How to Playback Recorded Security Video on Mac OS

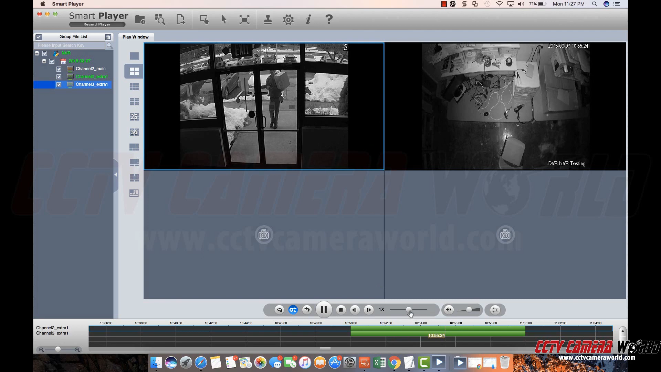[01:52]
Pan hand lets you pan around. You can increase the playback speed. You can also slow down the video. When you get to a certain point in the timeline that you'd like to slow down the video act. Here I've put it down to 1 over 4x.
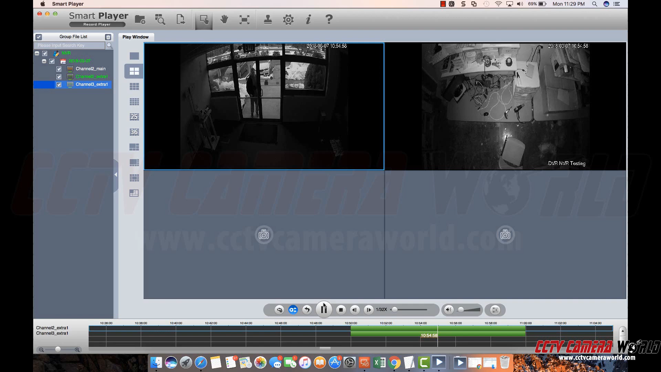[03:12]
If you had audio cameras you can toggle that right here. And there's also the ability to convert a file. I'm going to stop the files.
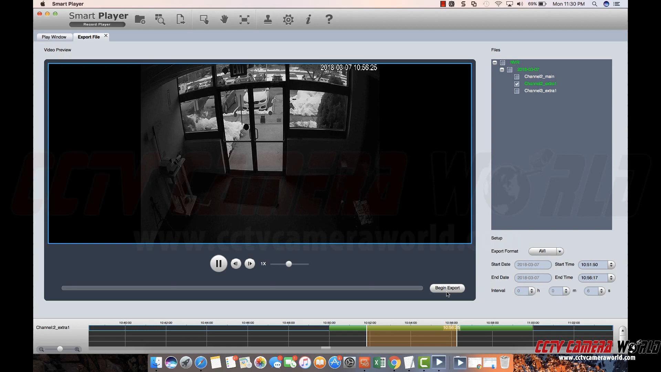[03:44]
And then hit begin export. And the directory it'll save it in depends on the directories here specified under config.